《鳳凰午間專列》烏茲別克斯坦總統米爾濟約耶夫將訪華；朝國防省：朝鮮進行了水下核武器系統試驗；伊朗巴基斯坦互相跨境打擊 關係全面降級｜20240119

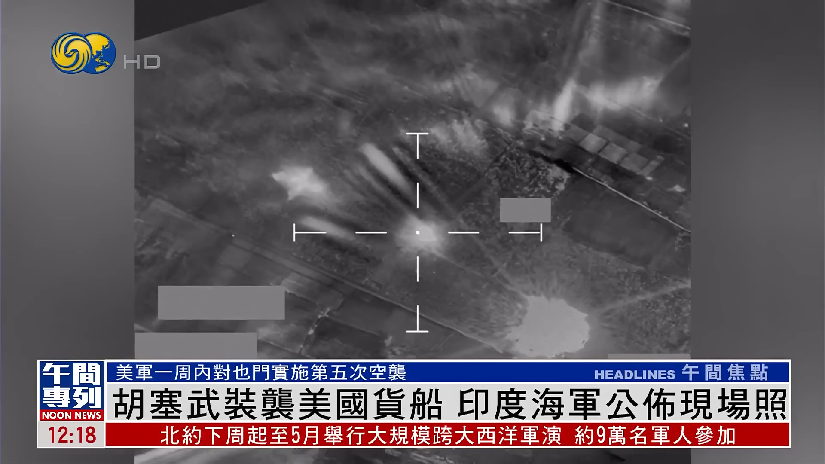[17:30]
分左右美国又进行了第五次空袭摧毁了胡塞武装将要发射的几枚反舰导弹